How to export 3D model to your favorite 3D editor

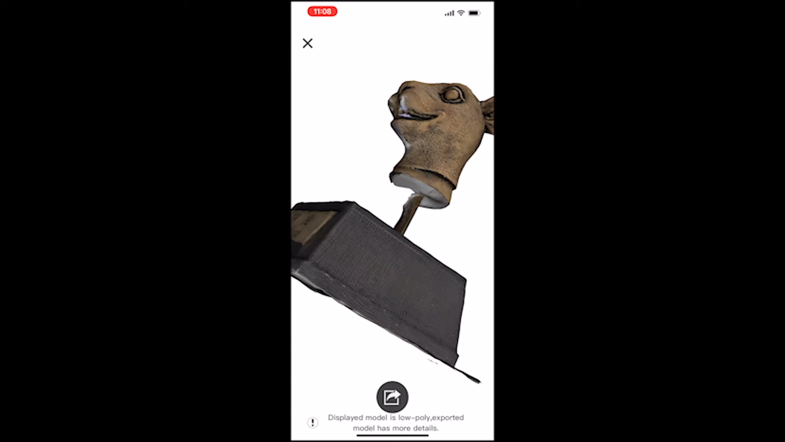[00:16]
Step number one, open the 3D scan file on the Curie Engine and click the share button on the bottom to get a download link.
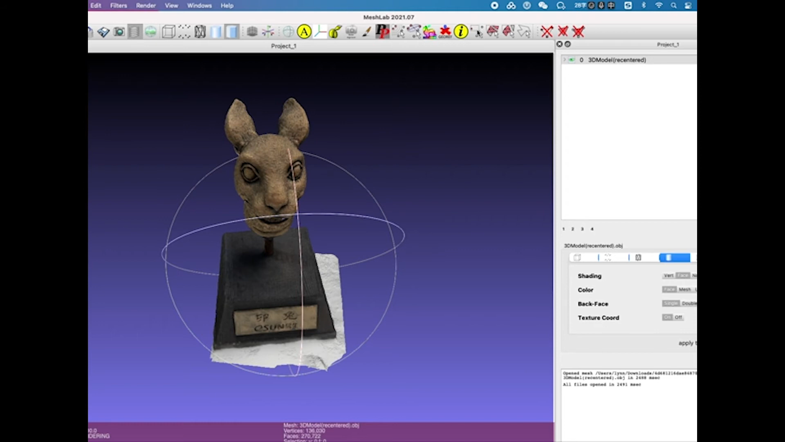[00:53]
Then you can use the built-in cropping tool to crop the unwanted area and delete it, just like the video shown.
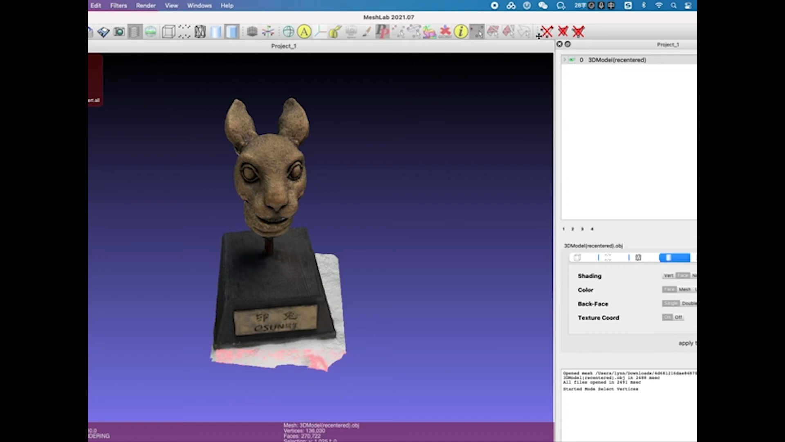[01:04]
For the next step, you can go ahead to the File tab and export the mesh,
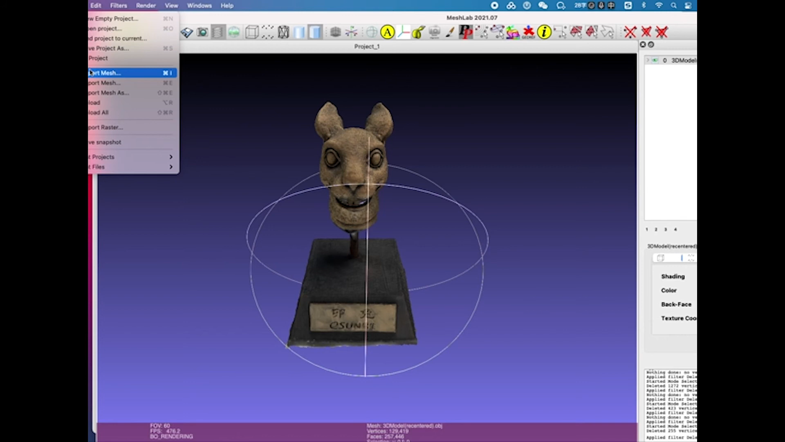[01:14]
but make sure to select all the color and texture options so that I can export a 3D model with full color on.
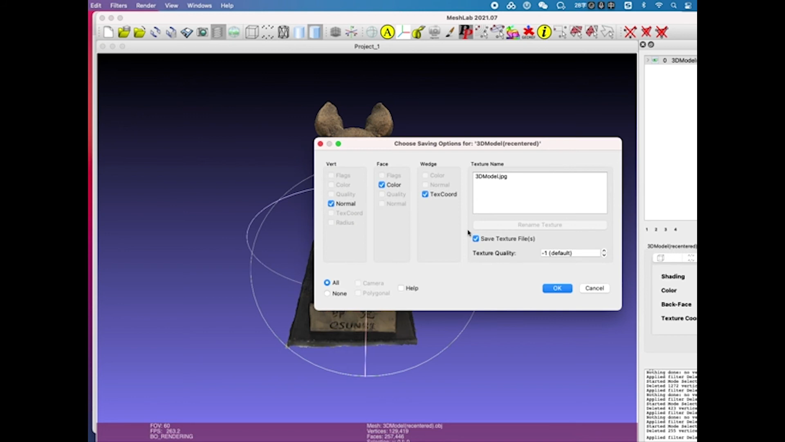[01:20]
Now you can go ahead and exit the software, and in the folder where you've exported the 3D model, you should be able to see the 3D model you've exported.